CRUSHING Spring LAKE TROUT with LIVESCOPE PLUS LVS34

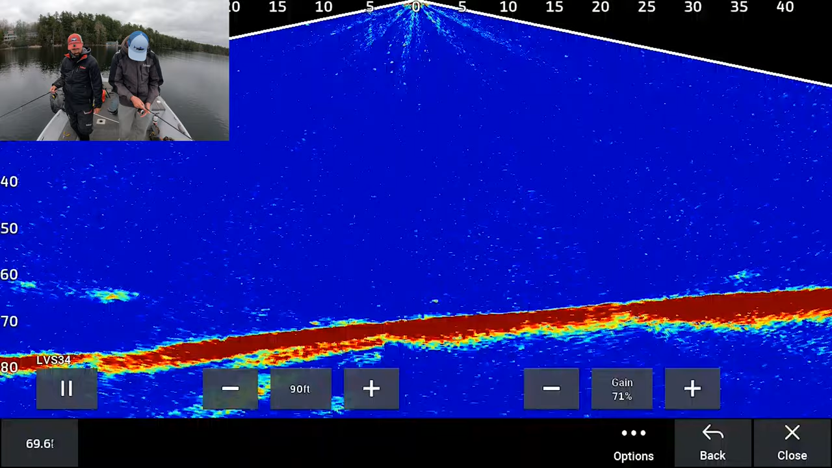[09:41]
I'd say no, even though he's charging me. And ooh, I got one charging me too. Come on. Come on, Josh, do it. Got him. Yes. Doubles! Now let's hope that no one loses. He's tiny, he's freaking out.
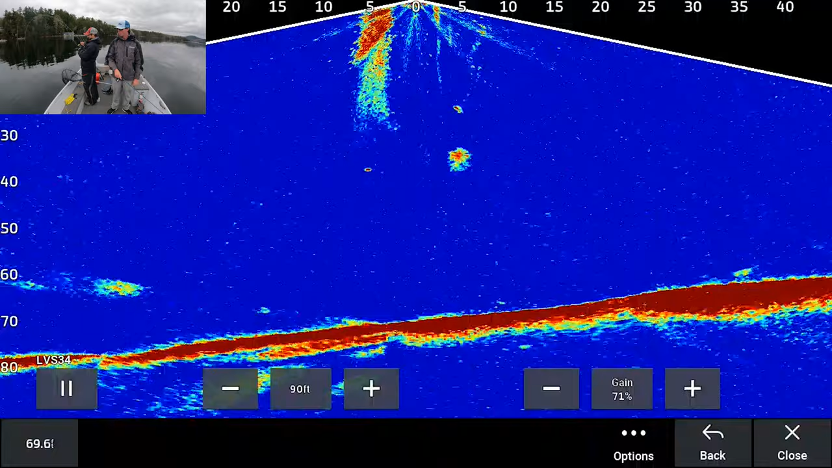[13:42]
Just said, oh, hell no. This one doesn't care, though. I thought you were off the right thing. I was like, no. Well, I just set him to the moon, bro. He's a good size one. No, I'm just kidding.
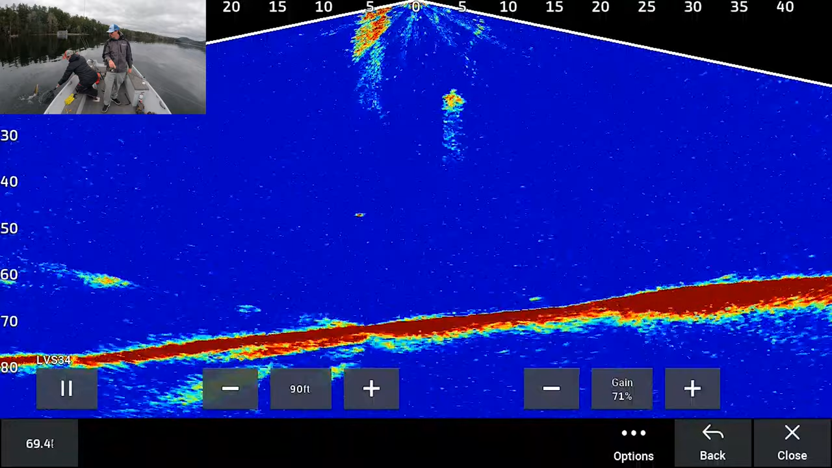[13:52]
Get on the net, you son of a gun! Oh yeah, it's not like the other ones that are like held in by tension. Yeah. Going back in, sorry.
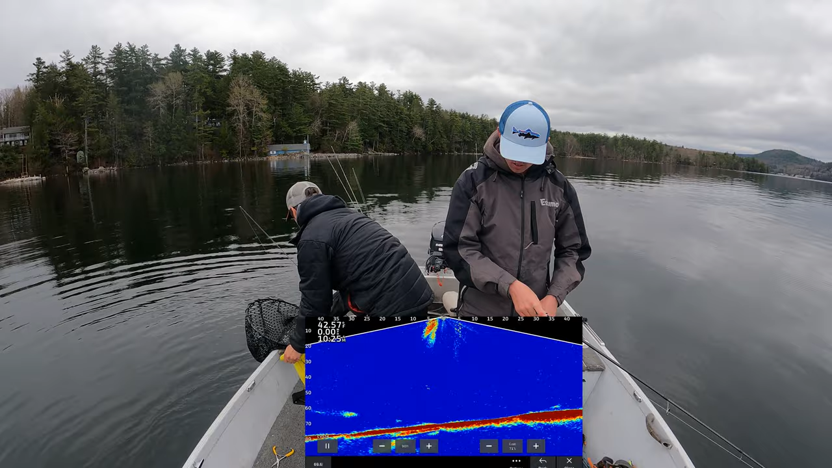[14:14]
See, this would be a day where I come out. Actually, you know what? Oh no, the tent stick! Oh, that was so disheartening. Oh, he might eat again.
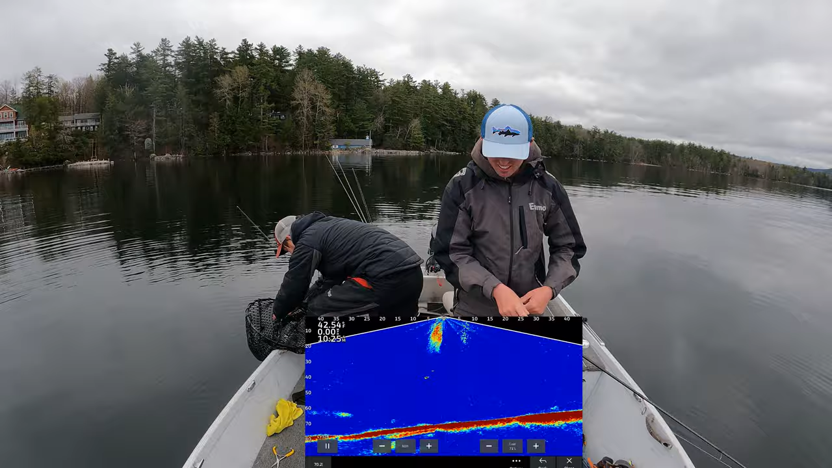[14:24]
The spot is ridiculous, folks. Look at him. Do I have a... Oh, go. He was right on it. Yeah, I was on it.
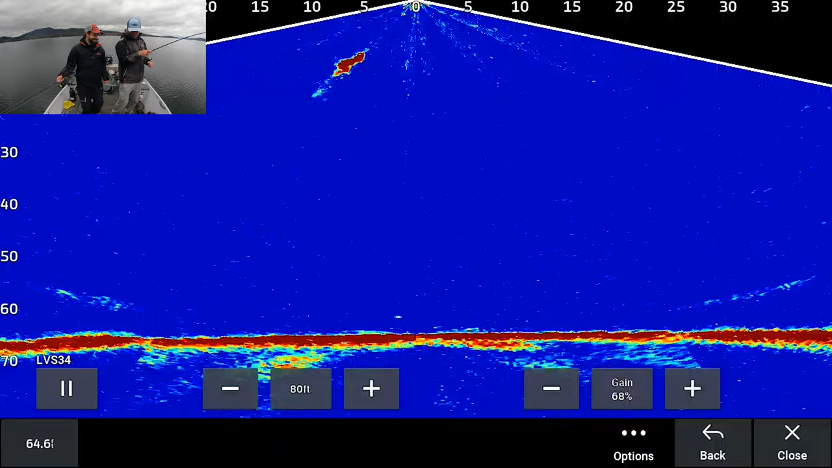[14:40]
Dude, it was in his mouth. There's no way. Dude, it wasn't sinking. Oh. Get him! Get him in the boat, Ryan!
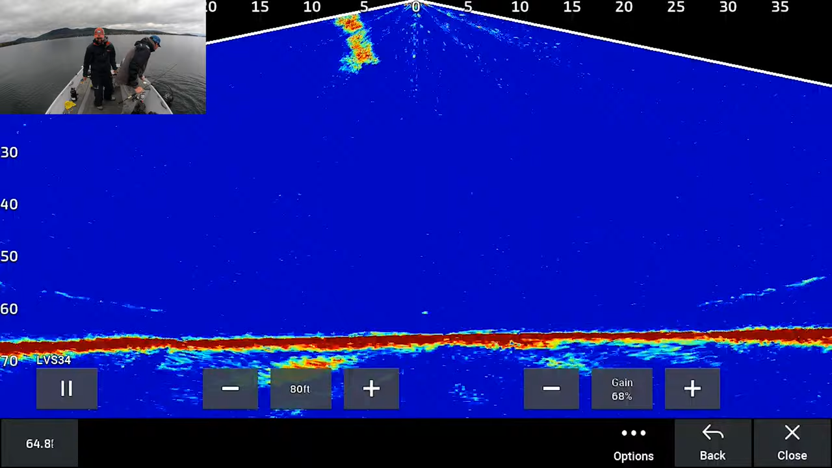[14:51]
Don't even try to swing them, you just did that natural. Ridiculous, folks. These little squeaker ones have been pissing us off. A little bit.
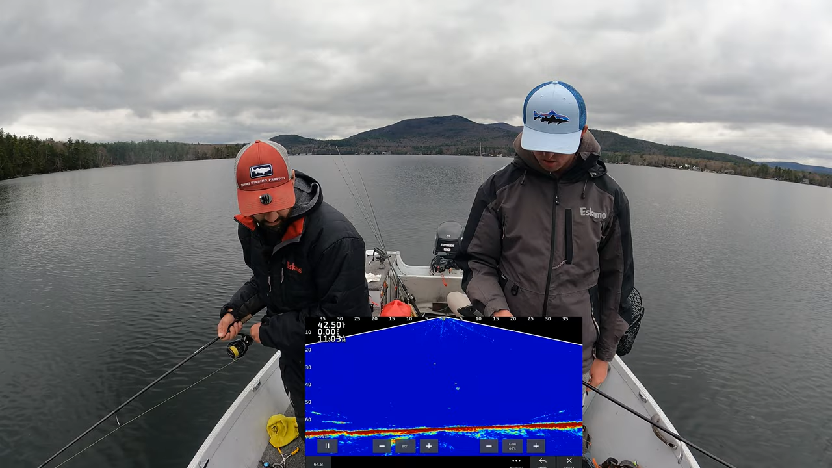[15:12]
Dude, it's not like I'm killing them either, though. Another one down there. I'm gonna snap my freaking wrist. Oh, his teeth are going all over the freaking line.
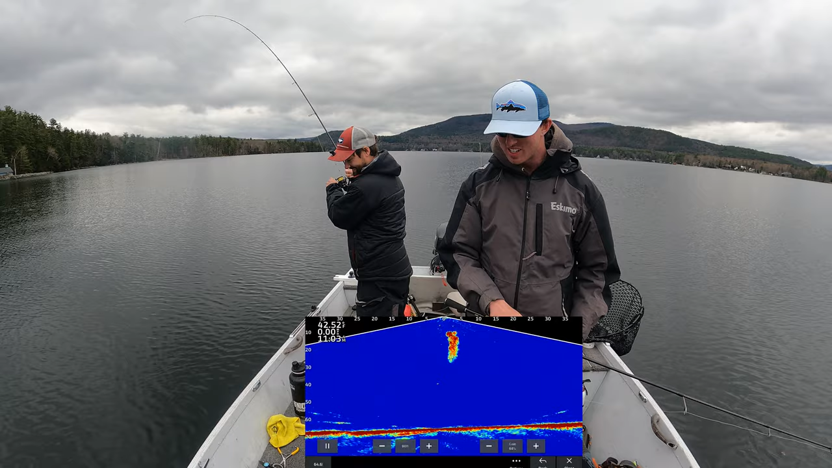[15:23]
He's so tiny. Look at that. Oh, he lassoed himself, that's why. No, I want him to unlasso himself first. Oh, he ripped my tail off. The very last second. Another one. He's got a piece of tail in his mouth. six down there now. There's five. There's five. Oh my goodness.
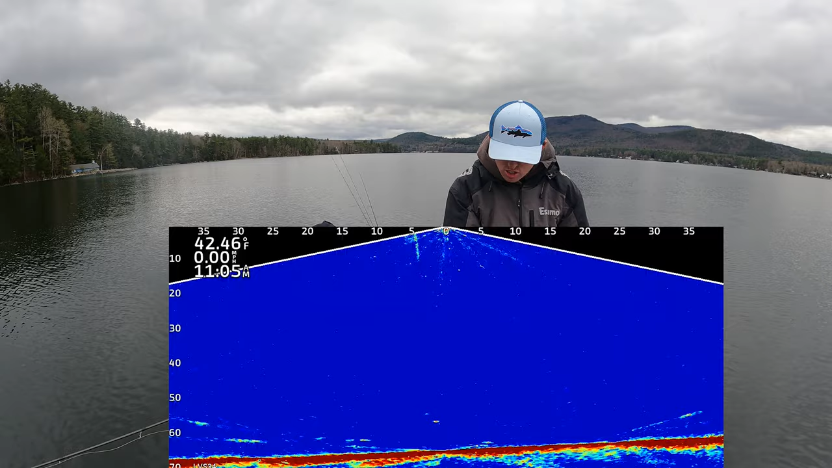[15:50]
Six. There is six. Boink. No. Sorry. No, sorry. Yeah. No, he's on it's me. Not you. It's not you. It's back on you. Back on you. Back. Oh, you had him. Oh, frick. Oh no! I couldn't see him!
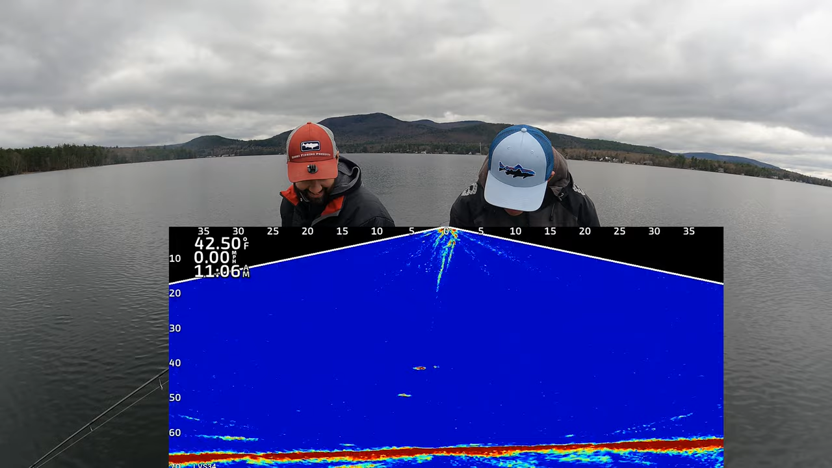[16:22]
No. Yes, no! This is ridiculous, folks. My line's all twisted. I feel like this always happens. We get a bunch of fish on the screen and we just biff them all in the air. All right, stopping recording. Maybe. Oh, that's the third time he ate. He's hungry.
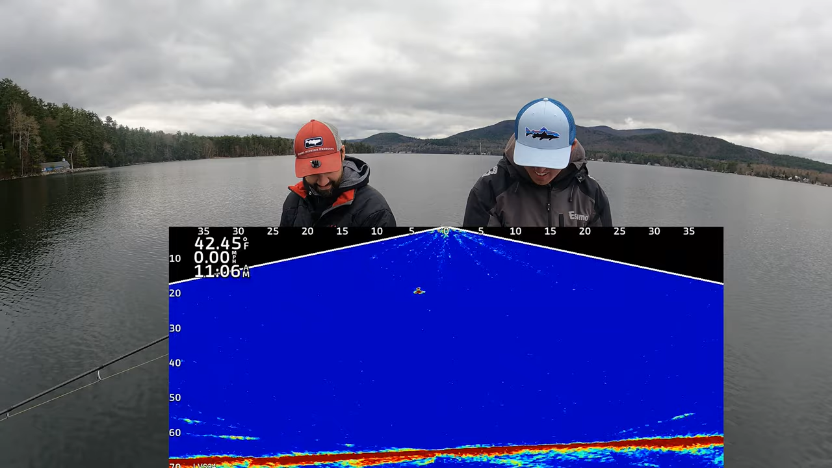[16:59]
Fourth time. Fifth time. Fifth time. Fifth time's the charm. Bagel? No. Dang. Dang.
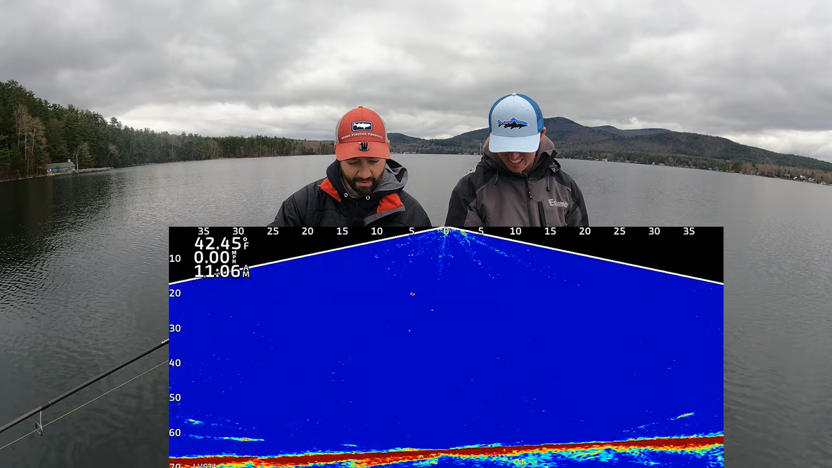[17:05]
Did we just biff all of those, dude? Yeah. And there's still some down. I can't see my jig.